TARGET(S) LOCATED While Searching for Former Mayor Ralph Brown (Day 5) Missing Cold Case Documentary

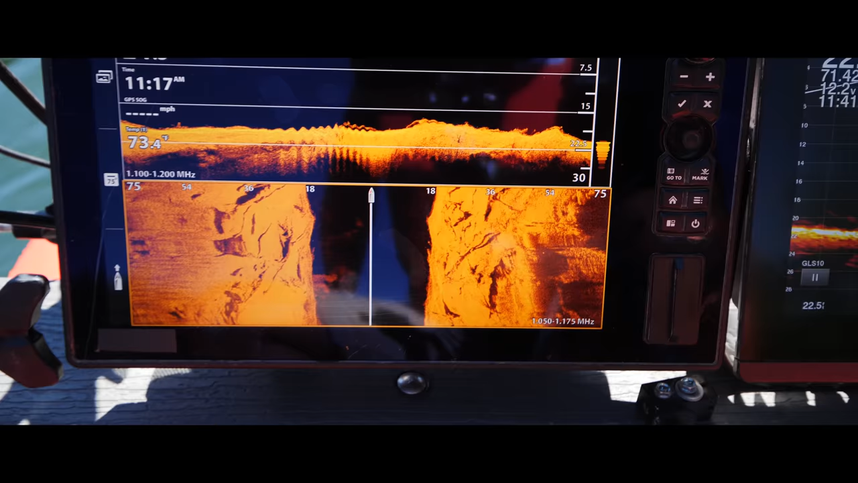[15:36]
This over here, the dark section, is the bank over there.
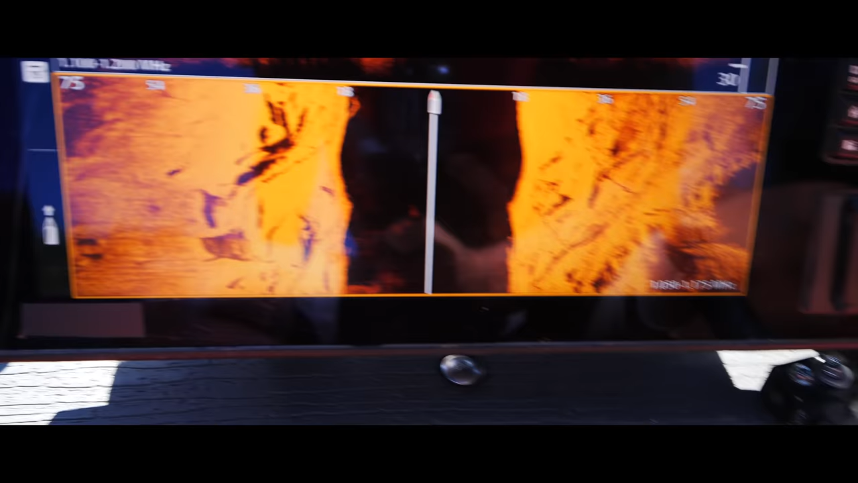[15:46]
And you can see that we've got tree logs here, more tree logs.
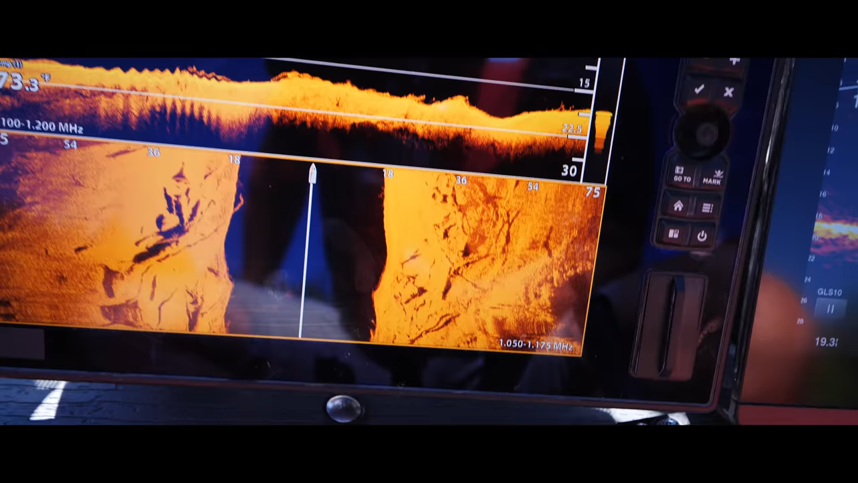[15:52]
Nothing showing up on live scope.
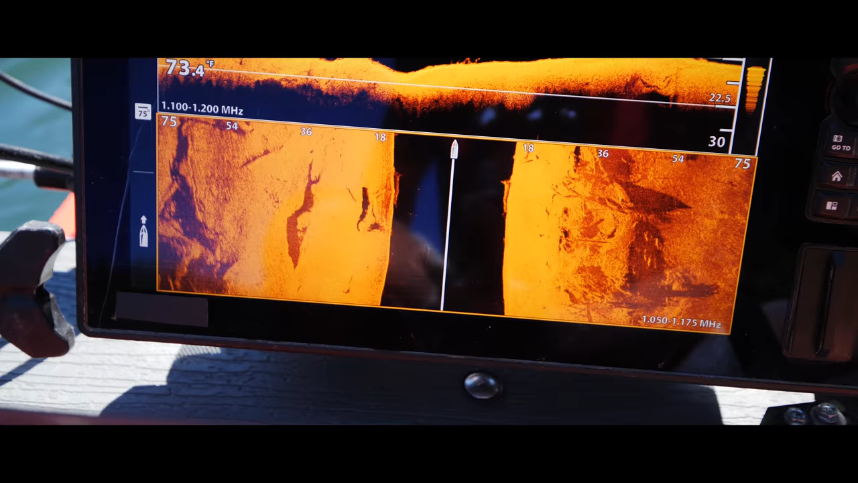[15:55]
And nothing big there, so I'd say this area is clear.
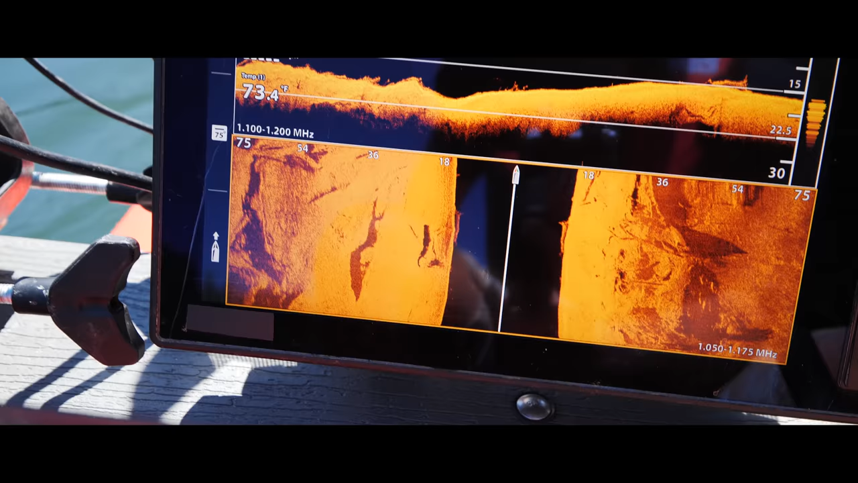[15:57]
Just for kicks though, we're going to head in just a little bit.
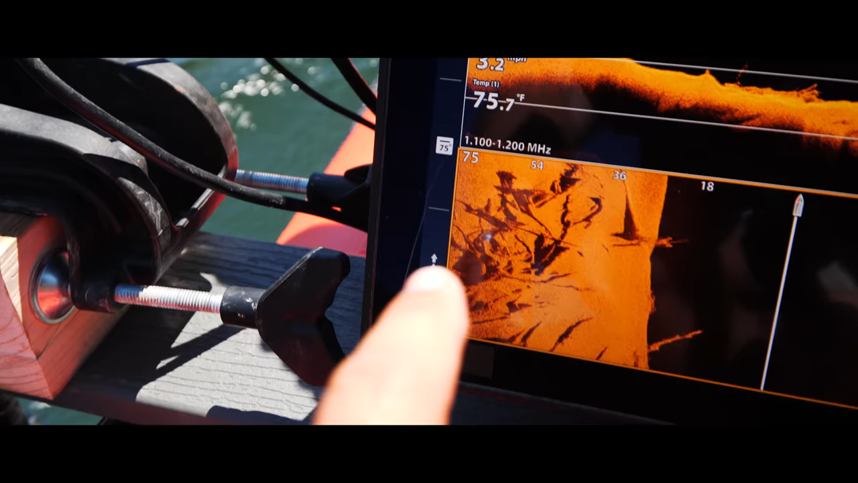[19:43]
On screen: water 75.7°F
You know, you start off with like something big here, and it slowly rebuilds itself, and like you're just holding your breath, hoping and waiting.
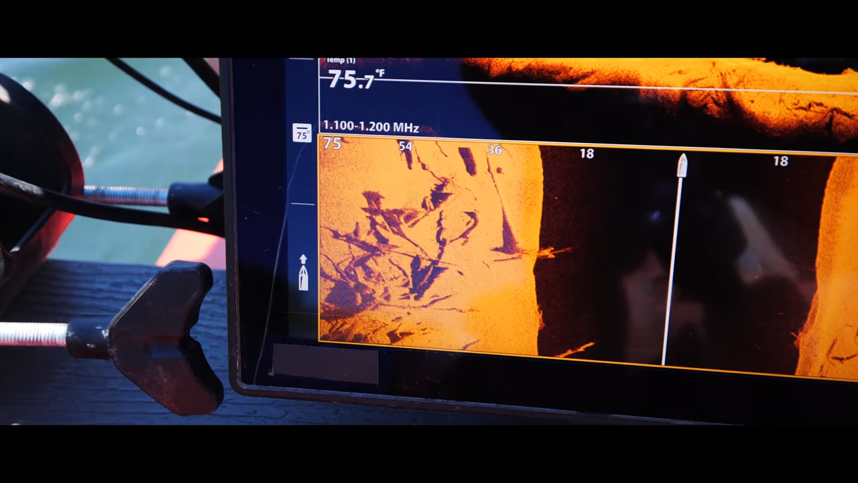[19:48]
On screen: water 75.7°F
It's like, oh, is that finally gonna be? And it's like, yeah, it's not a car.
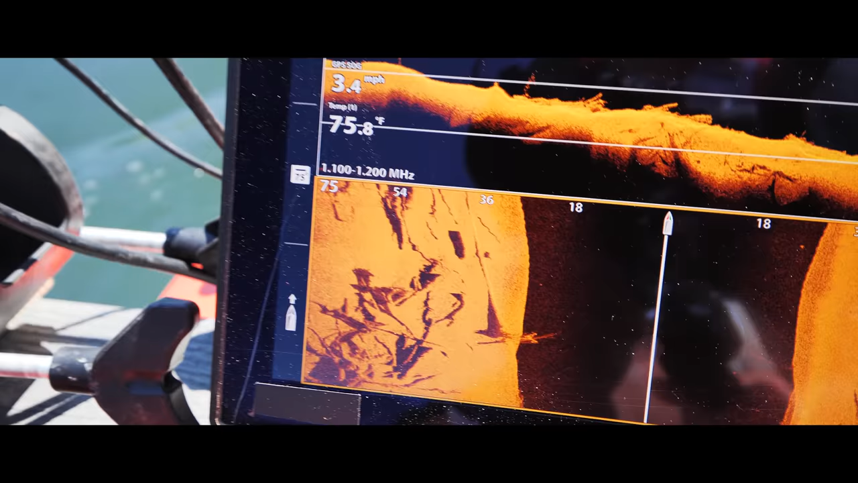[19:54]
On screen: water 75.8°F, speed 3.4 mph
Pretty big log.
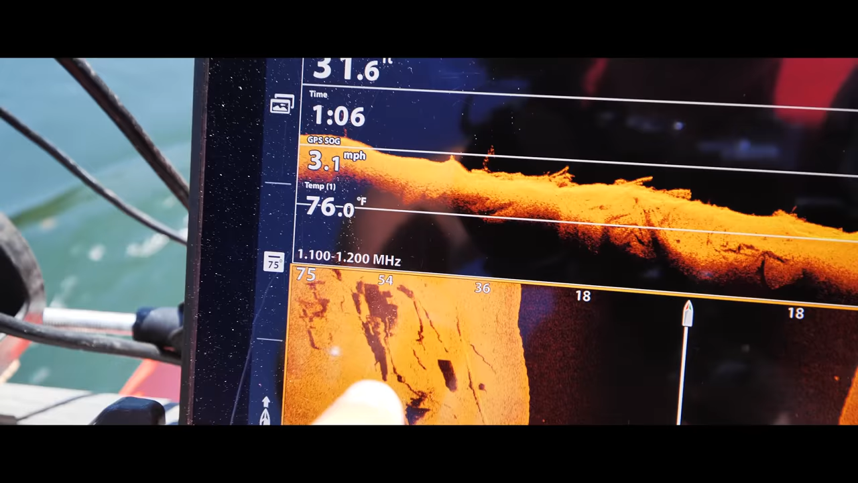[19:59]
On screen: water 76.0°F, speed 3.1 mph
And like this one, as it's rebuilding itself, it's like, oh, let's say that car that's upside down. And it's like, no, it's just another log.
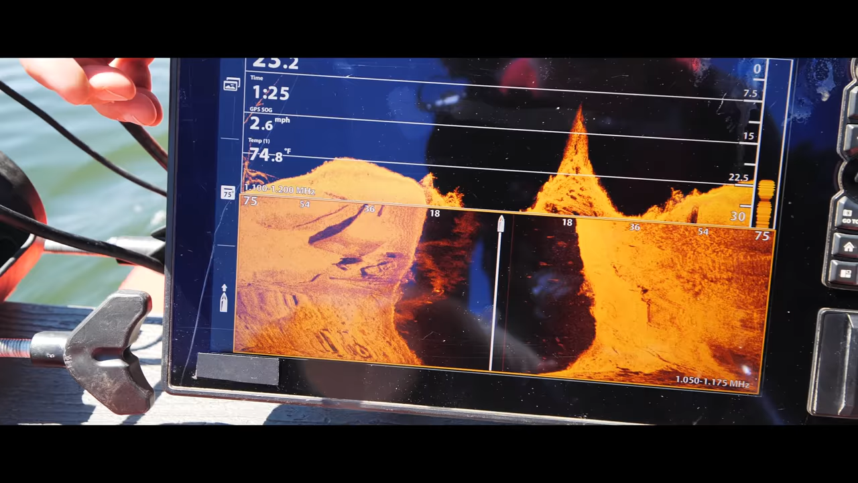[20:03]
On screen: water 74.8°F, speed 2.6 mph
Right there. Just off to the left.
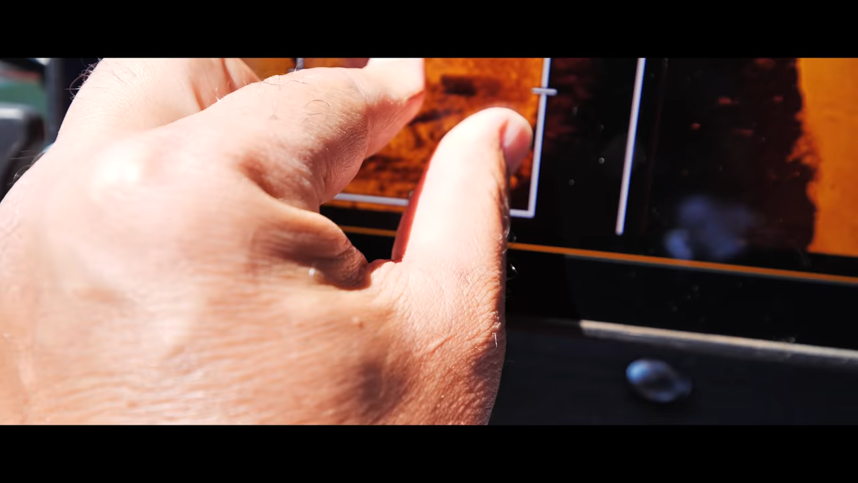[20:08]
That's a lot older though.
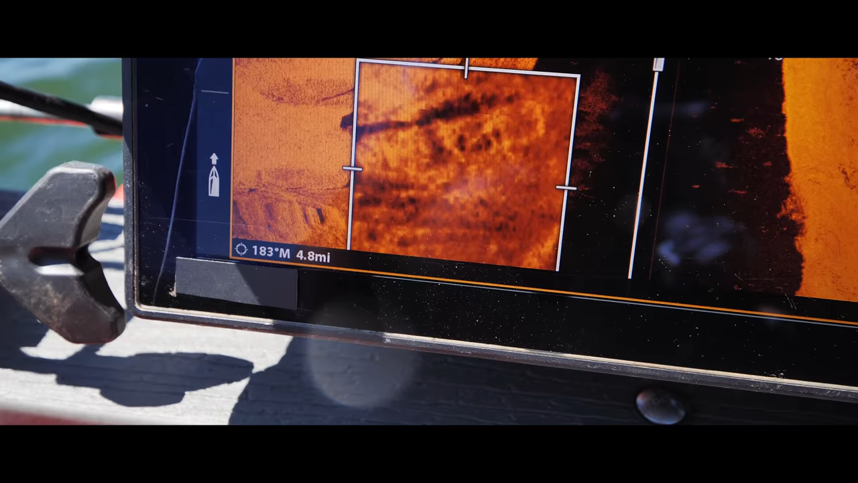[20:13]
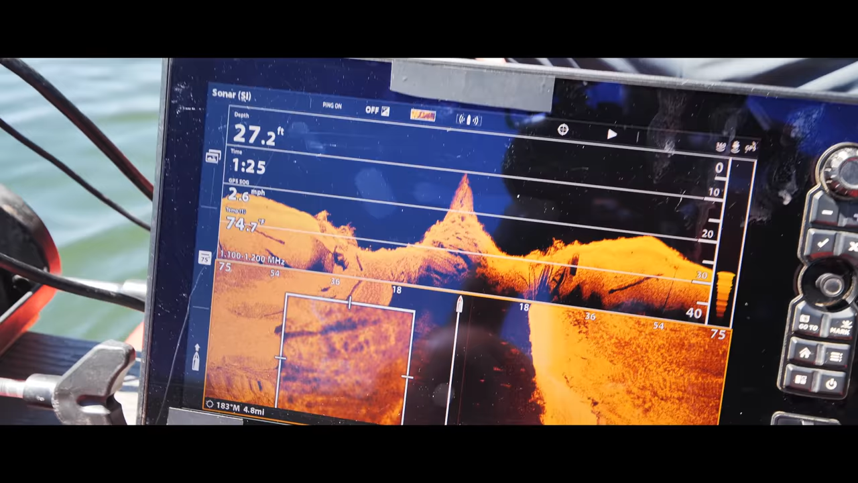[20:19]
On screen: depth 27.2 ft, speed 2.6 mph
I don't think it's a fresh car. There's a pile of logs there.
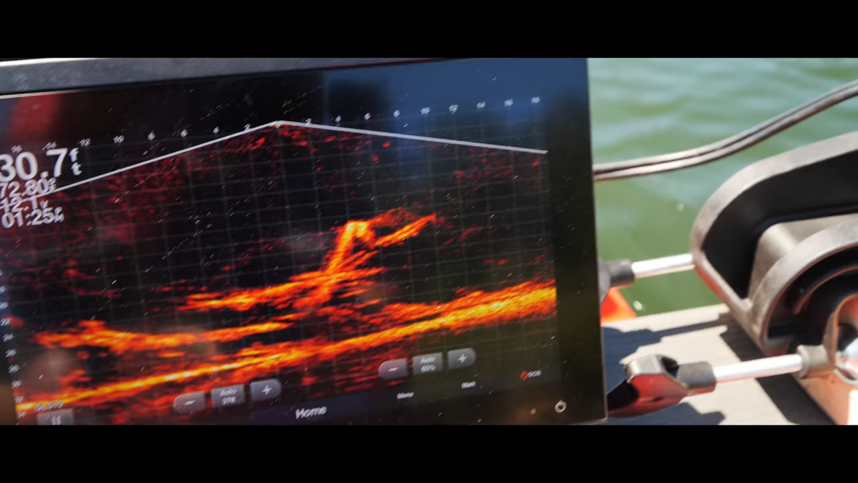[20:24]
How deep is it? 30 feet. Oh.
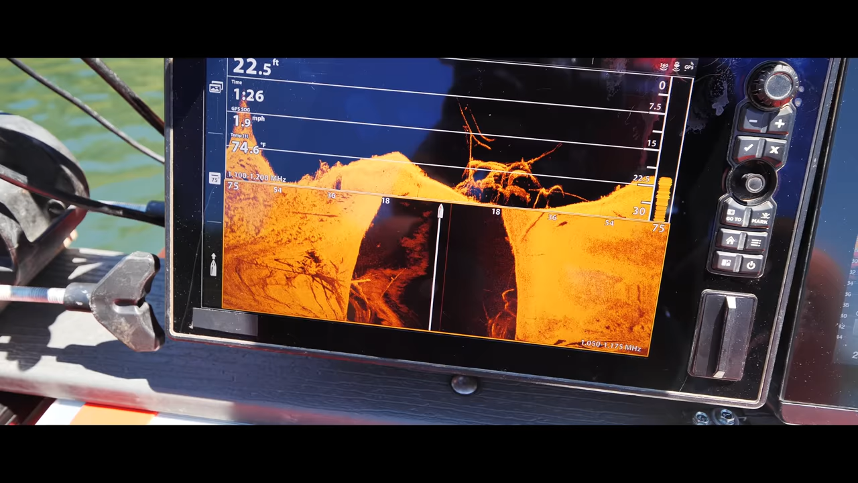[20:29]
On screen: depth 22.5 ft, water 74.6°F, speed 1.9 mph
So you see like the old ramp is what you're gonna see here.